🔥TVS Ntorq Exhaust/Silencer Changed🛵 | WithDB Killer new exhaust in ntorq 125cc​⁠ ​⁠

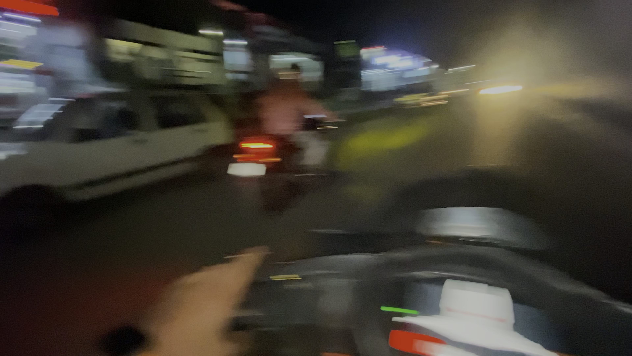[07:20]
गाइस पुलिस वाला कैसे देख रहा था बताया आपको भाई, पुलिस वाला बड़े गंदे तरीके से देख रहा था, ये देखो भाई कैसे निकल रहे हैं भाई, खतरनाक भाई।